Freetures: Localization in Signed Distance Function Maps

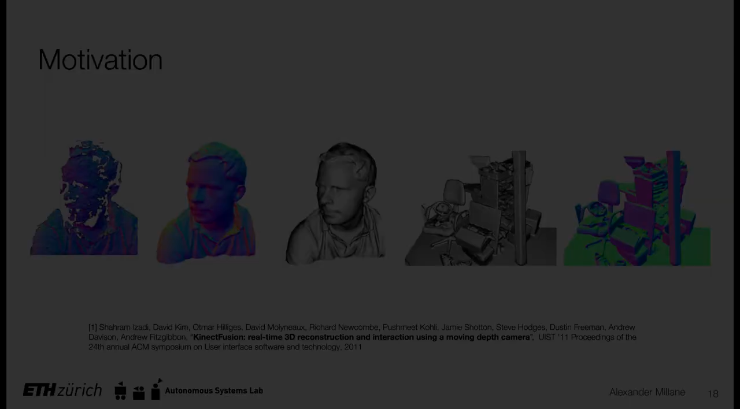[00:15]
Signed distance function representations have emerged as a leading representation for 3D reconstruction
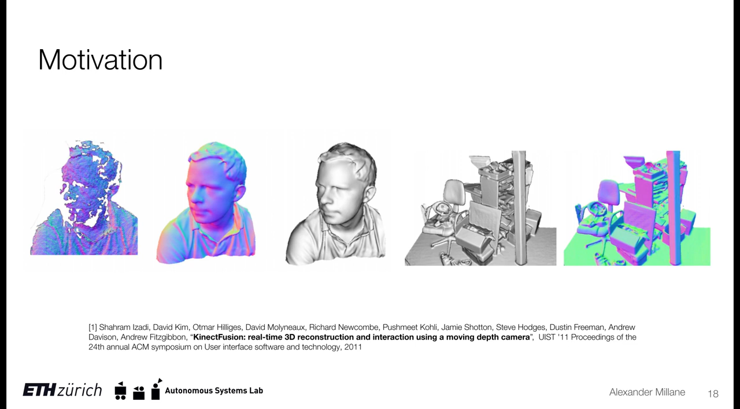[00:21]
for their impressive ability to fuse noisy data at high rates. These images are from the seminal work Connect Fusion.
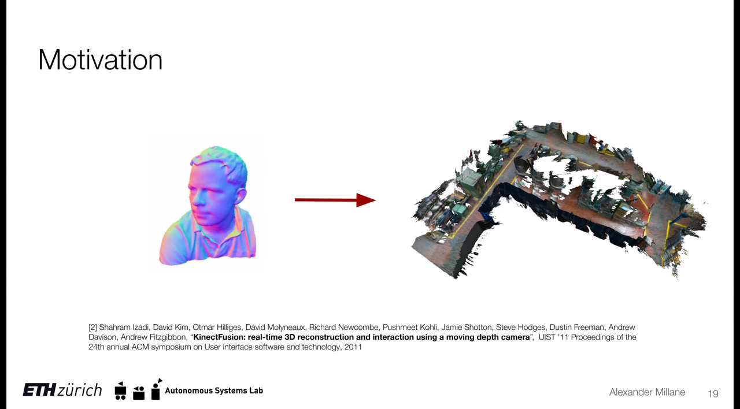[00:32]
However, to take sign distance functions to large-scale environments has required different approaches.
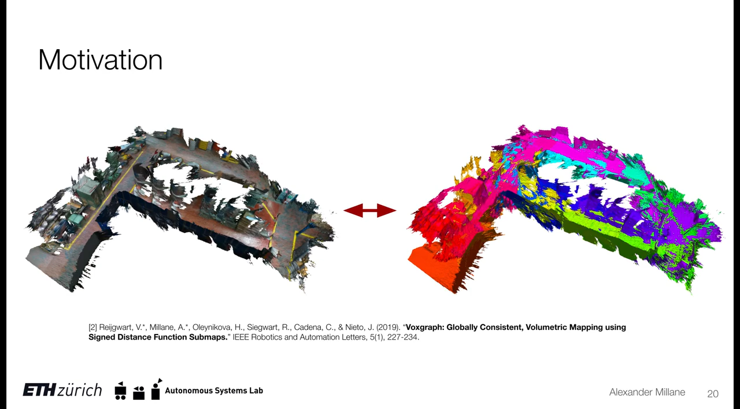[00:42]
as a collection of submaps which are shown on the right where regions of the same color represent the submap.
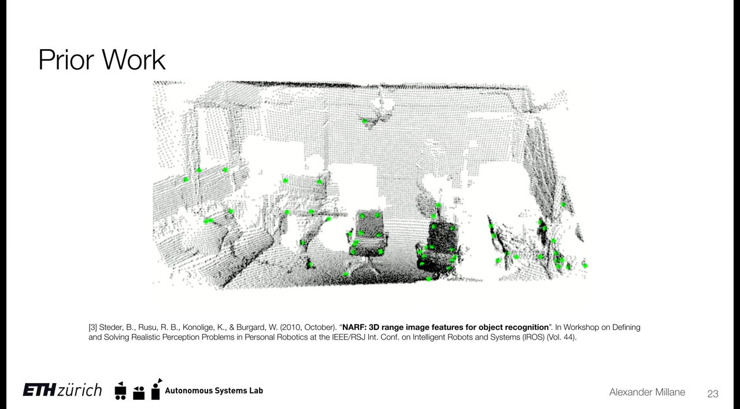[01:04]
Existing approaches to geometry-based localization advocate extracting features on surface boundaries typically represented as point clouds.
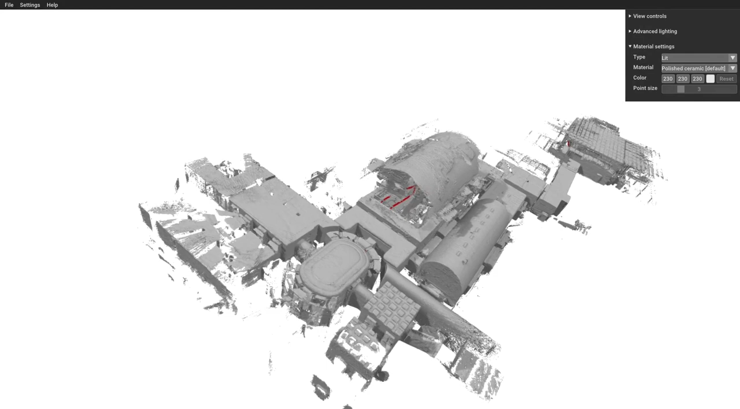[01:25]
We illustrate our proposal on the Deutsches Museum dataset released with Google Cartographer.
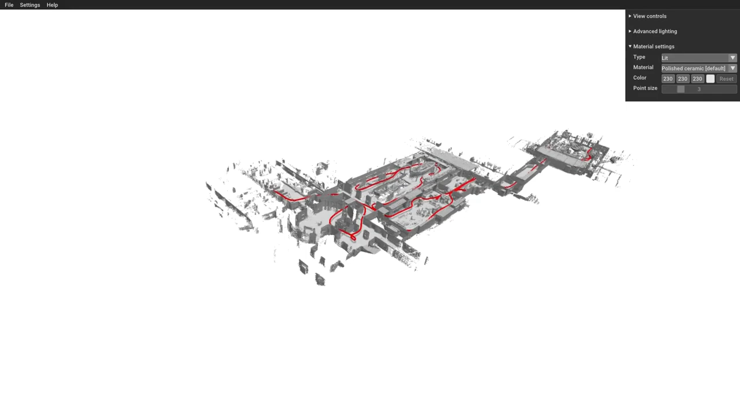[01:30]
Here, we show a sign distance function-based reconstruction from a backpack-mounted LiDAR.
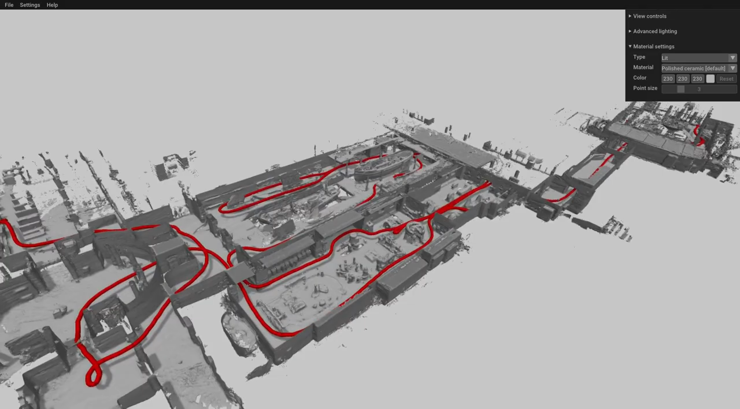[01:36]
Again, our map is represented as a collection of submaps.
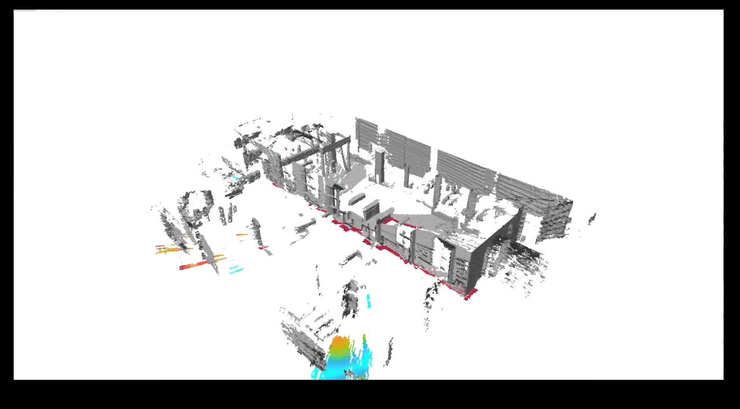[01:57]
Within each submap, geometry is represented as a sign distance function, visualized here in slices.
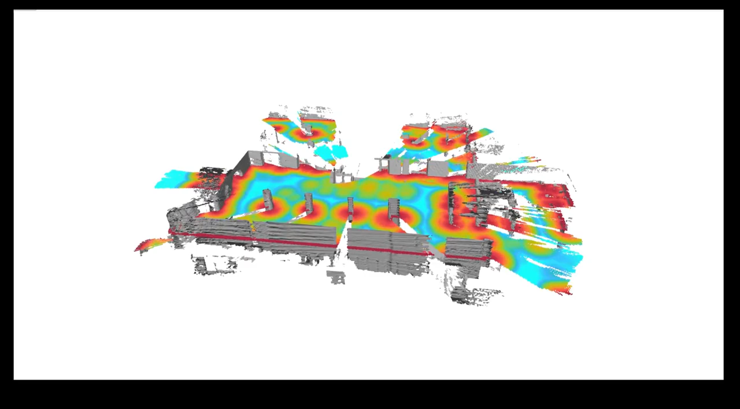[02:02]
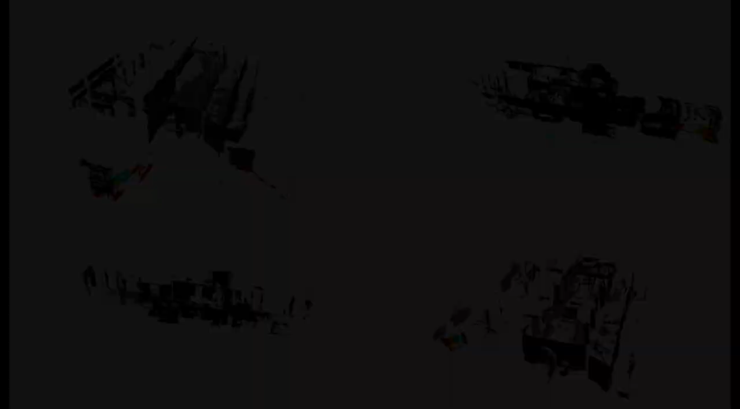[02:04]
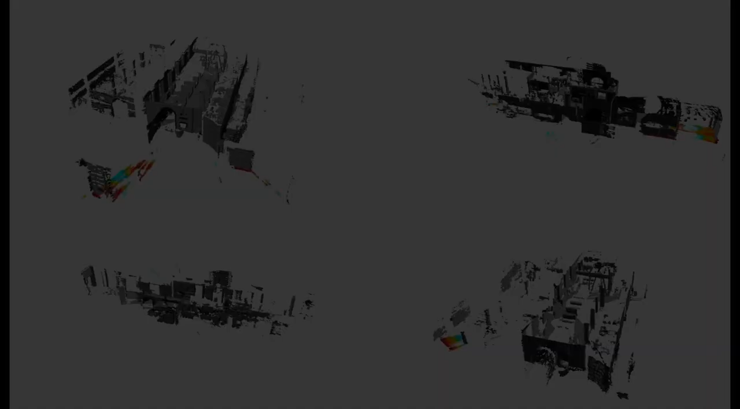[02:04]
Here are the slices for four submaps.
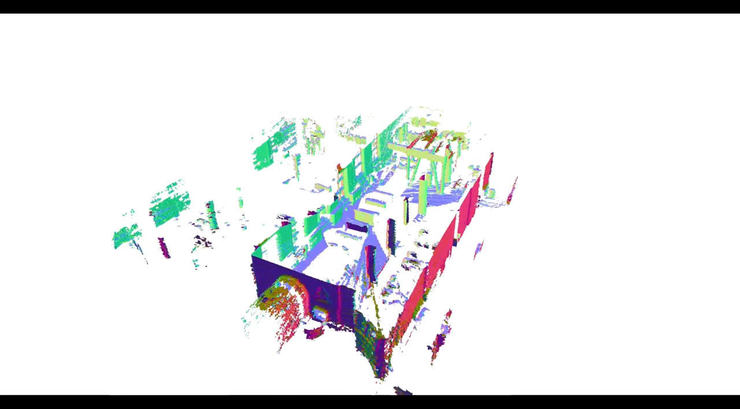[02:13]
We extract features at locations with high distance function curvature.
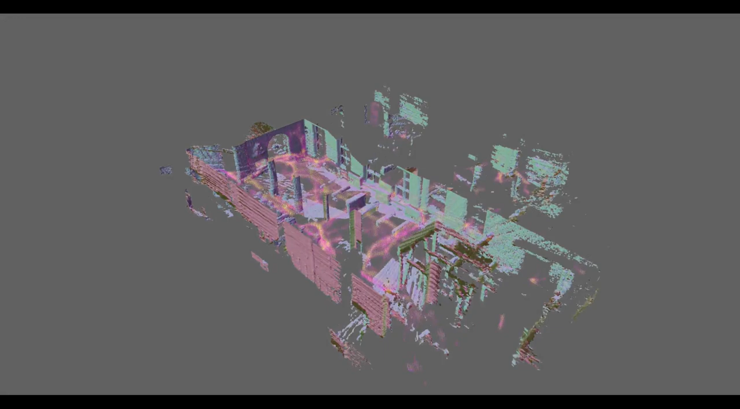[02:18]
Here, we visualize the curvature in free space using a colored point cloud.
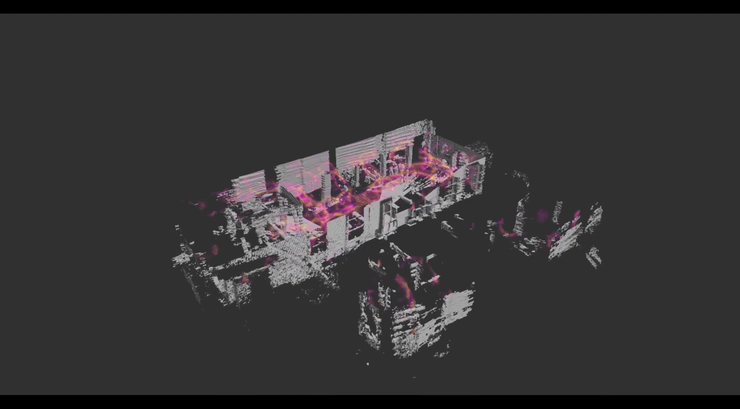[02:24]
The yellow striations indicate regions of high curvature. The red spheres represent interest points.
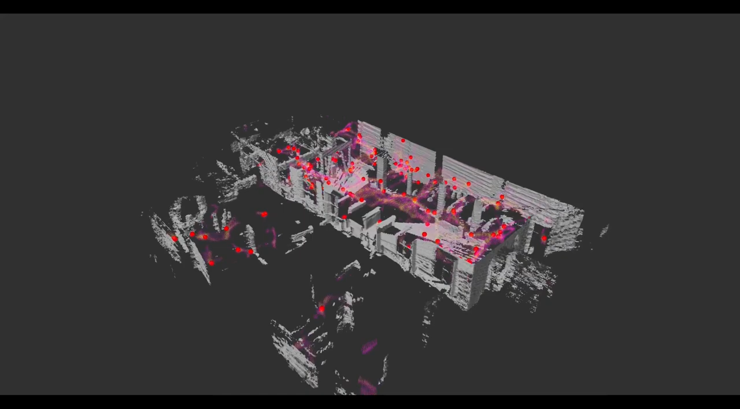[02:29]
As an example, these can occur in regions of equal distance between objects.
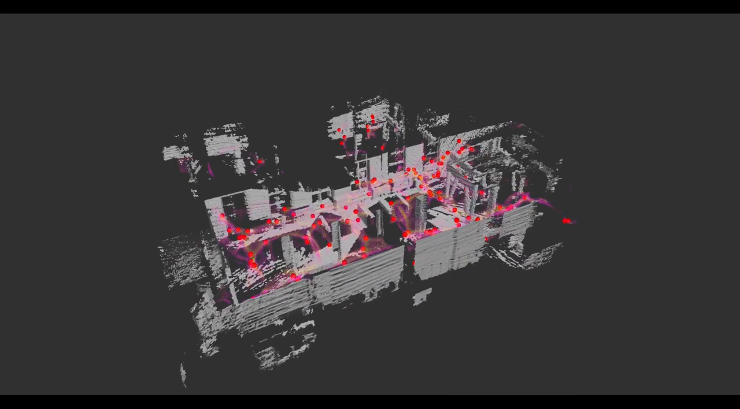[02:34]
The curvature in these regions is high because
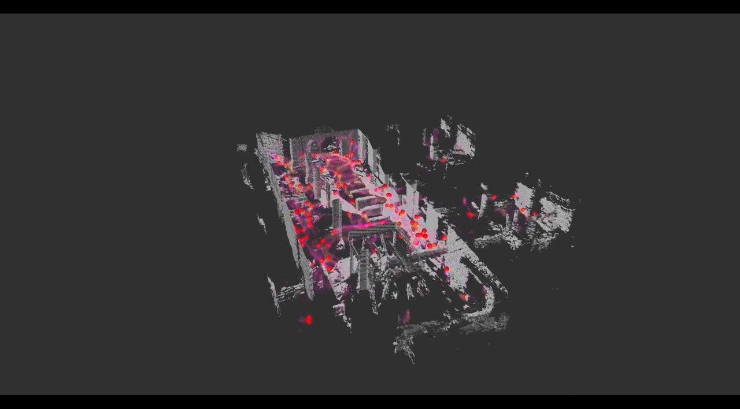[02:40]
the distance in one direction changes from increasing to decreasing. Here, we show curvature clouds from two submaps at the beginning and end of a trajectory.